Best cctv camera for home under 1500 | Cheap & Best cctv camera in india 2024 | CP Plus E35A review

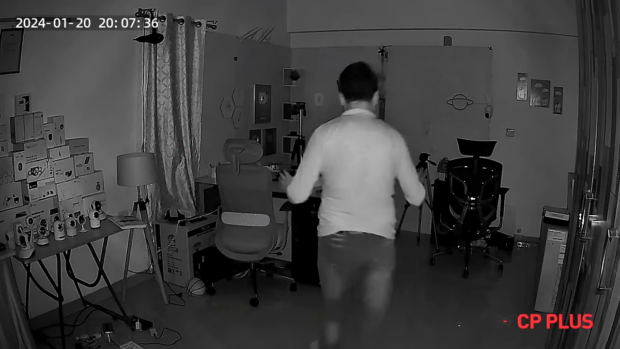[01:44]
IR lights मतलब night vision है
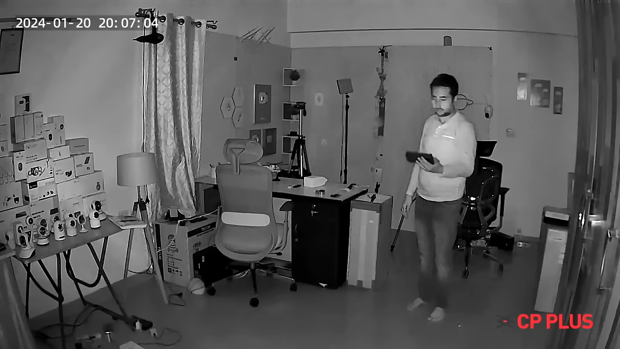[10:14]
तो यह देखिए यह होगी night vision mode
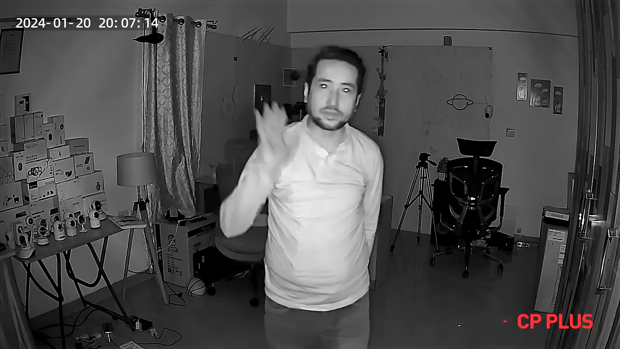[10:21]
तो मैं कुछ देख नहीं पा रहा हूँ तो यह देख पाड़ा हूँ है और बागी room पे पुड़ा अभेडा है तो इसका night vision भी बहुत ही अच्छा है